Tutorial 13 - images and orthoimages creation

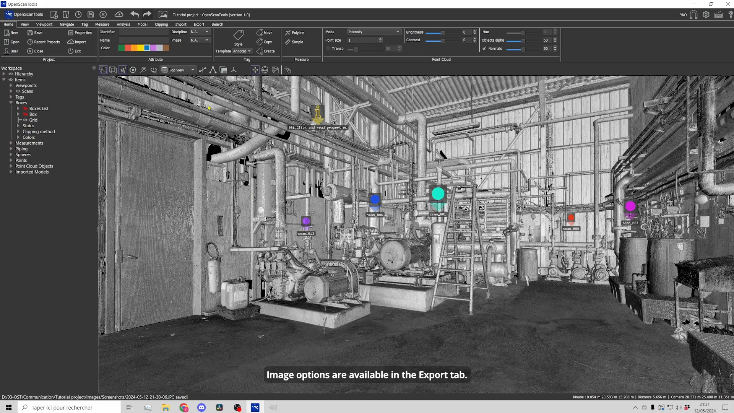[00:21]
As this tutorial is quite long, chapters have been created and are available in the description. Image options are available in the export tab. It is possible to define a framework with different ratios. This frame delimits the image. You can also choose between portrait or landscape orientation. You can choose a file format. Please note that the PNG and TIFF formats create a transparent background. You can also change the resolution of the image when you are in perspective mode.
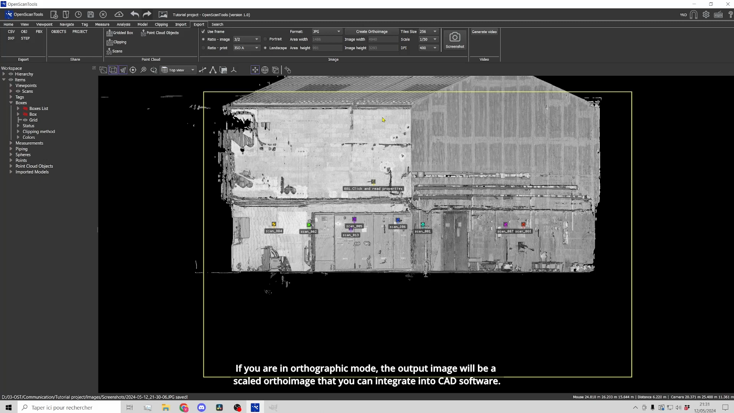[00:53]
If you are in orthographic mode, the output image will be a scaled auto image that you can integrate into CAD software. You must then choose a scale and a number of dots per inch.
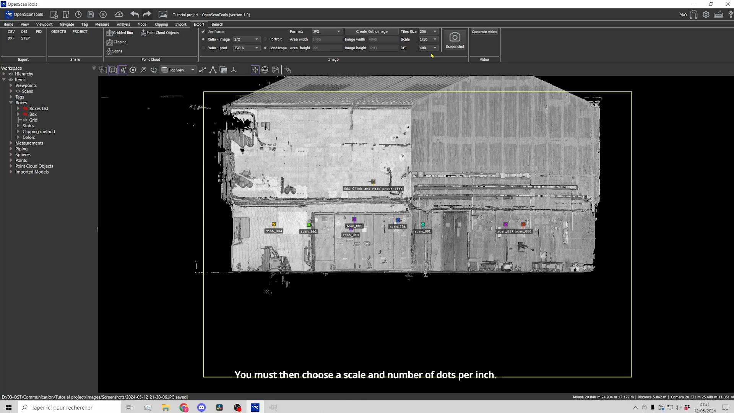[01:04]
On the left, the output resolution is calculated automatically.
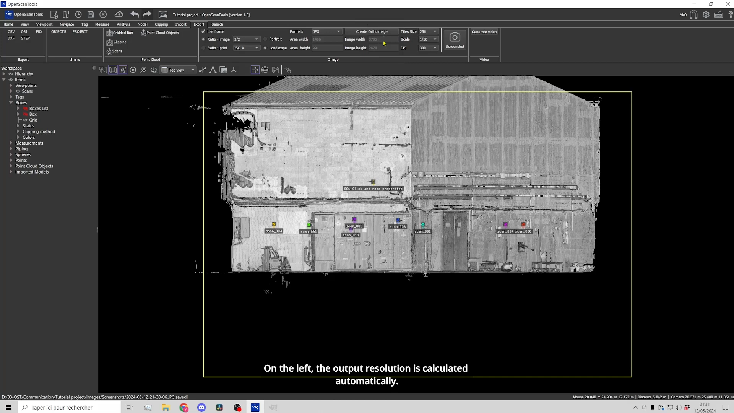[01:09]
But first, let's create a simple screenshot.
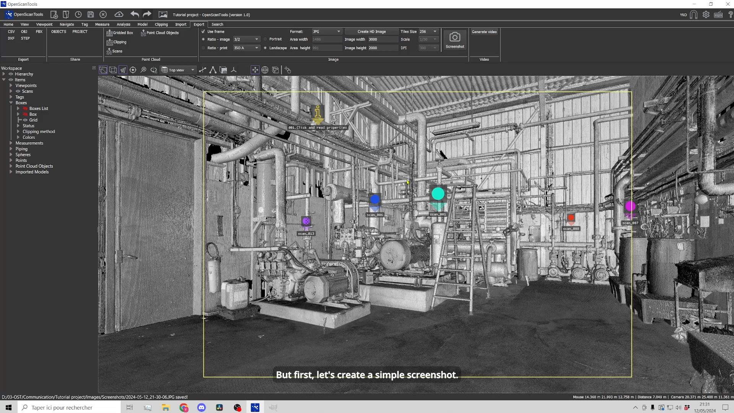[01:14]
It will create an image at the resolution of the viewport and whatever is displayed will be taken into account.
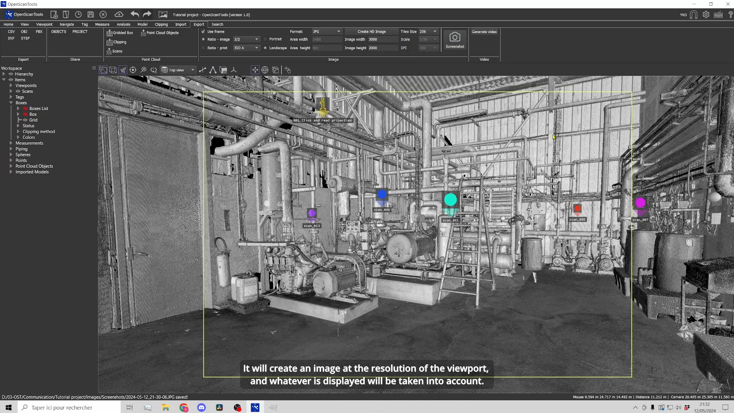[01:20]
The capture does not take into account the frame. It is recommended to deactivate it. To create a simple capture, click on this icon or press the print screen key on your keyboard.
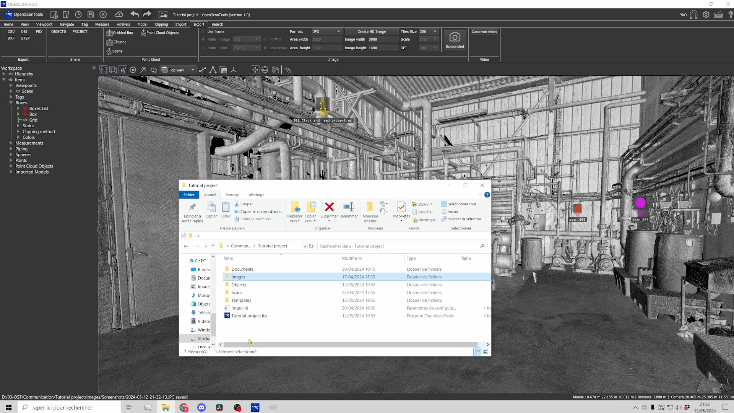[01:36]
The image is automatically saved in the project's screenshot folder.
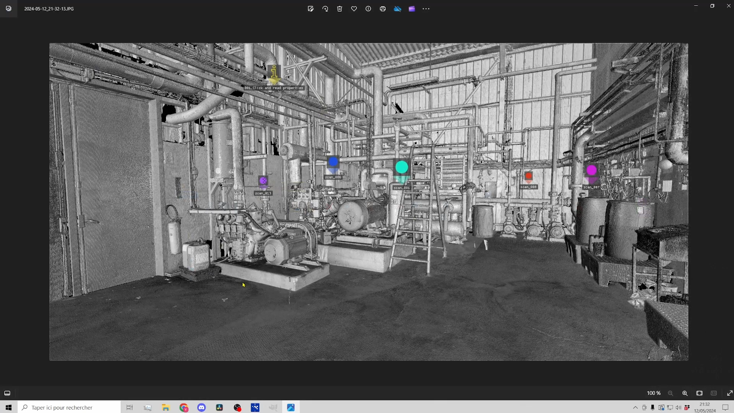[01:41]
Note that if you switch to full screen mode, the capture will take the entire screen. To switch to full screen, click this icon or press F11.
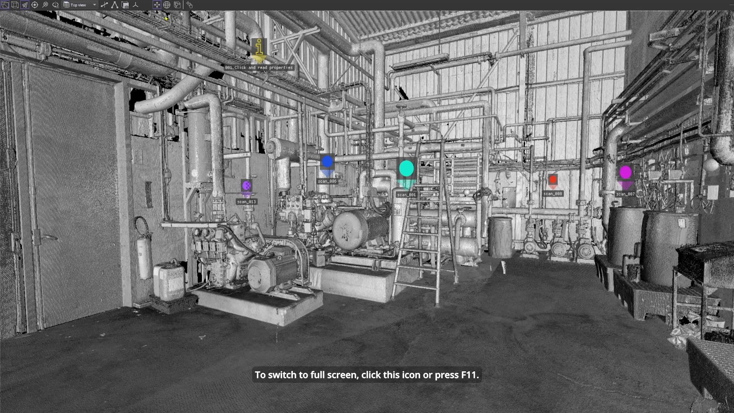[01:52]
To hide the top banner, click on this icon or on the shortcut N.
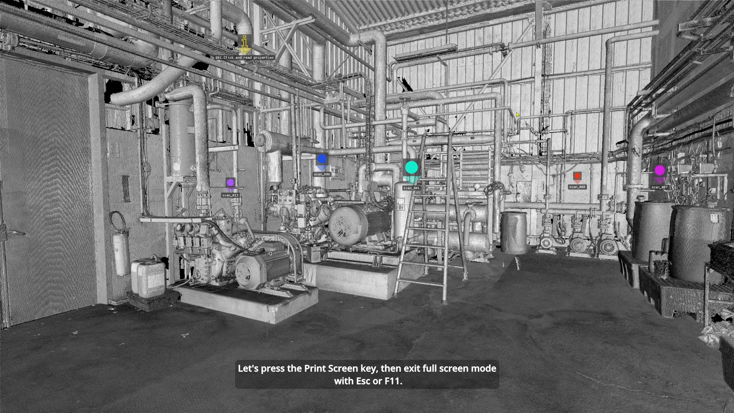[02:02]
Let's press the print screen key, then exit full screen mode with ESC or F11.
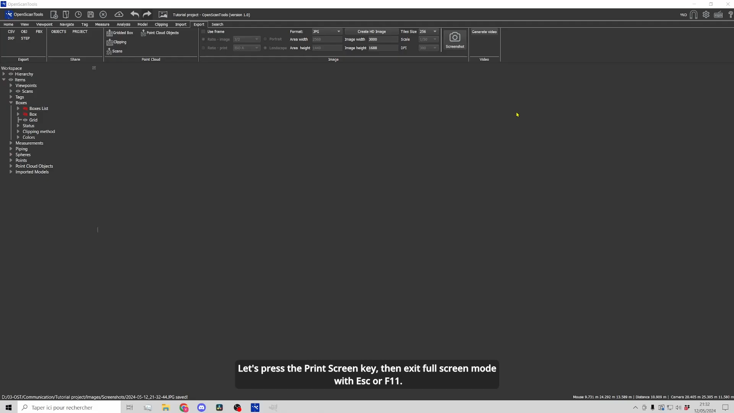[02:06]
The image was created with the screen definition.
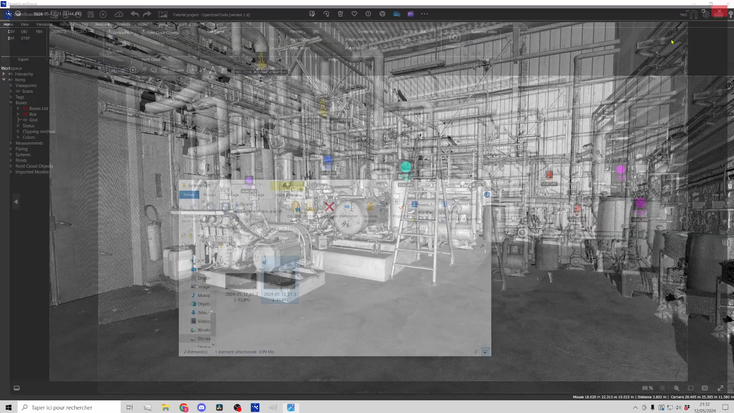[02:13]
Please note, with transparency, the oak tree structure is visible.
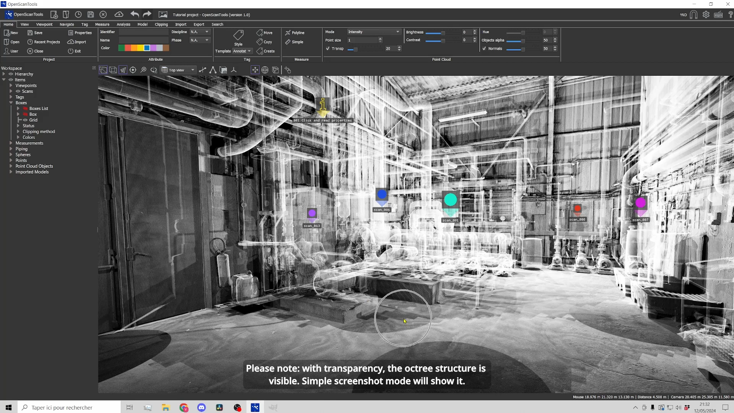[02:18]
Simple screenshot mode will show it.
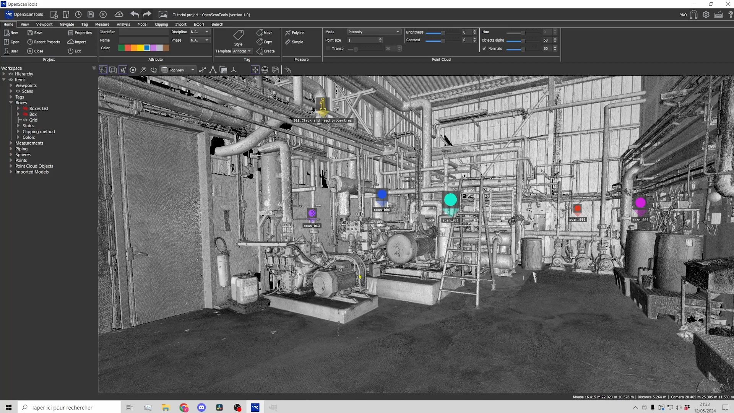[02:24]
Now let's move on to high definition images. First we will create a perspective image. For this example, we will activate transparency and choose color by scan mode.
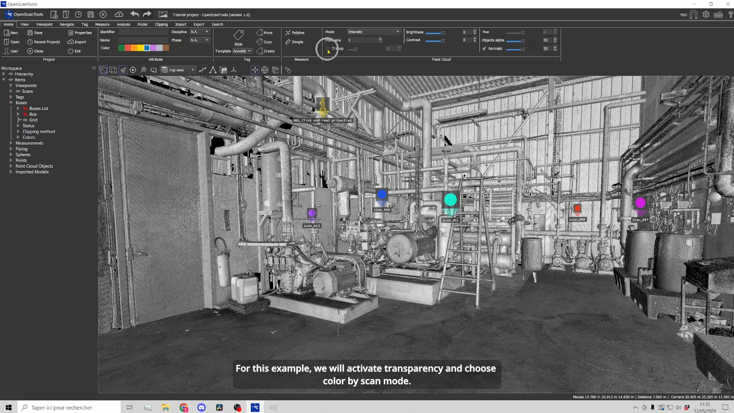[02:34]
Let's set the transparency to 20% to start. Let's also hide the scanning stations icons. We will use a frame in three halves format. Let's give a horizontal resolution of 6000 pixels. The vertical resolution is automatically calculated. On the right, you can also see a tile size option.
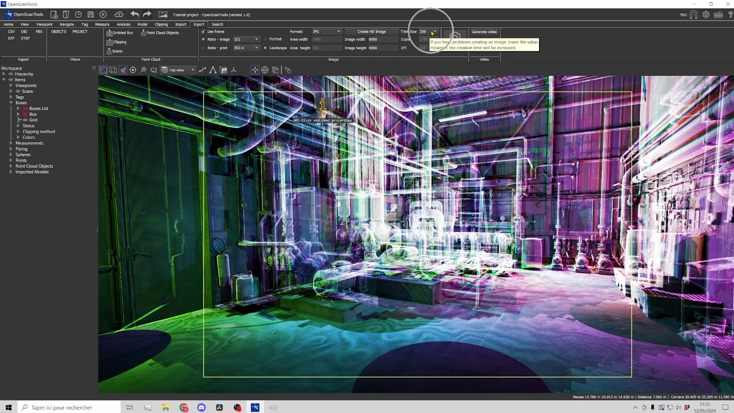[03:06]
To put it simply, this option affects how the software fragments the image
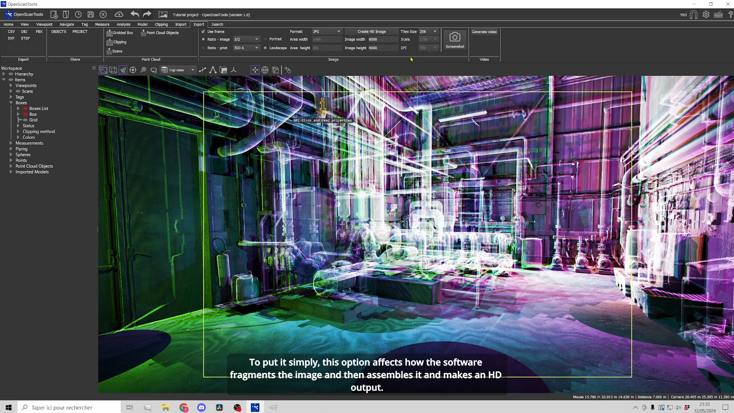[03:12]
and then assembles it and makes an HD output. If you have many scanning stations and fairly limited memory, we advise you to stay at 256 or even less. If your configuration is strong enough, you can use a higher value. The lower the value, the less risk of creation failure, but the longer the time will be.
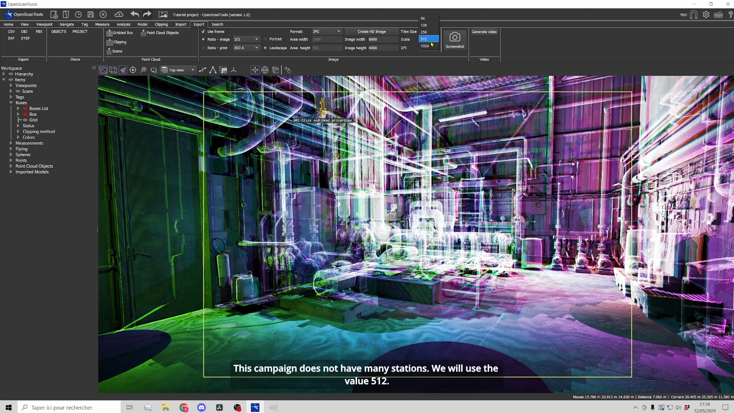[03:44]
This campaign does not have many stations. We will use the value 512. Let's also choose an uncompressed format, for example, BMP. Let's create the HD image.
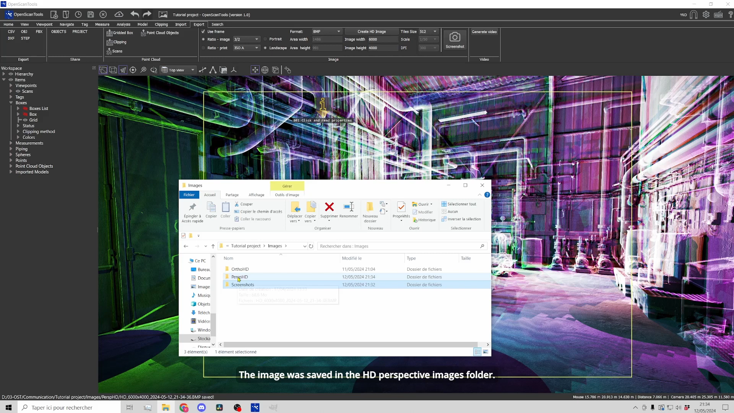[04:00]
The image was saved in the HD perspective images folder. We see that it appears darker than on the screen.